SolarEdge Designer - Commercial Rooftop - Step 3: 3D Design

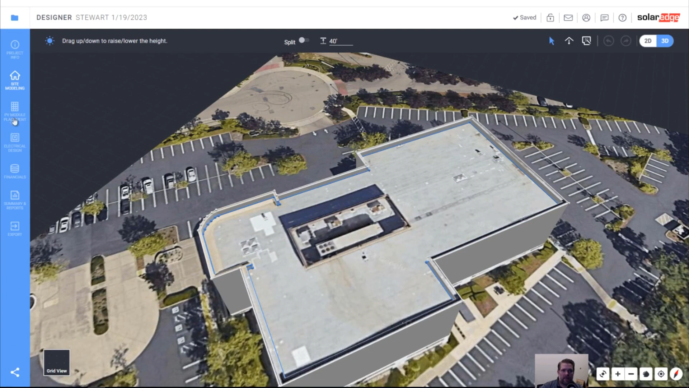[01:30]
So I'll say 40 feet. Okay. That looks good. Fantastic. And you can see that now, if I click the, when I get to PV module placement, if I click the shading button, you'll be able to see the impact of shading. Let's also assign a height to the mechanical cover. So that's probably about, so I'm going to say 15 feet off of the roof surface. It's pretty tall up there. You can see the impact of the shadow. We can assign a small height here. That's probably one foot, maybe a small height there, a small height here. That's definitely not two and a half feet.
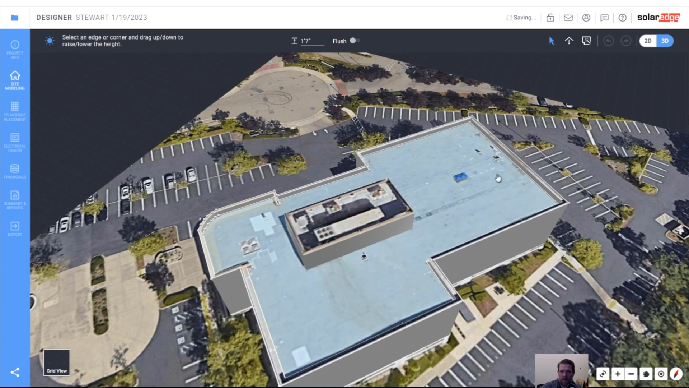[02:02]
That's maybe a one and a half feet. Roof access is probably six inches. These vents have a little bit of height. So we'll say a one and a half feet and two feet there.
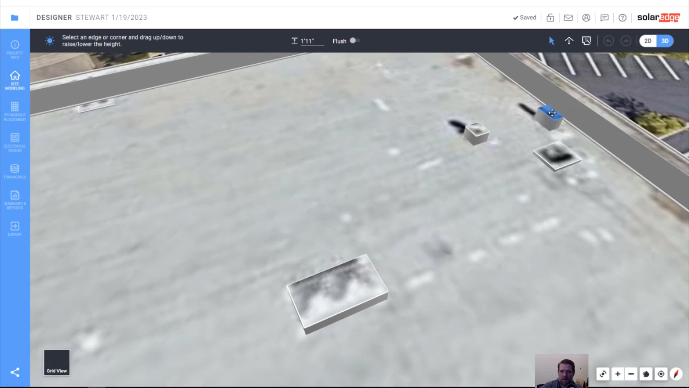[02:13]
Cool. Oh, we forgot this one. And then maybe two feet here.
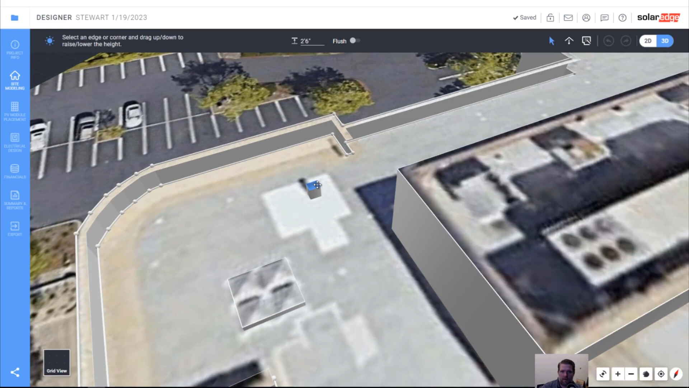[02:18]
Okay. So we have all of our obstacles with their, their respective heights.
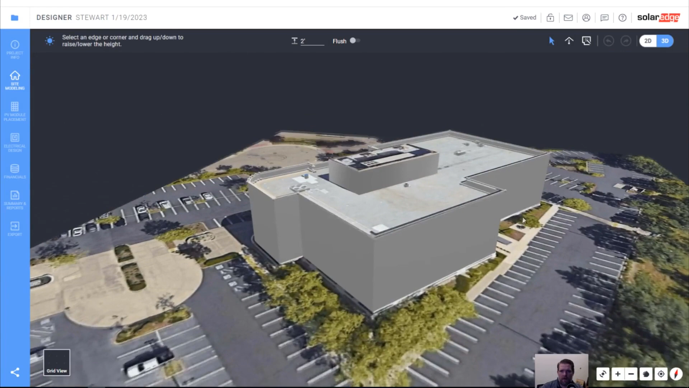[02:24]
And that's looking like a pretty cool 3d model.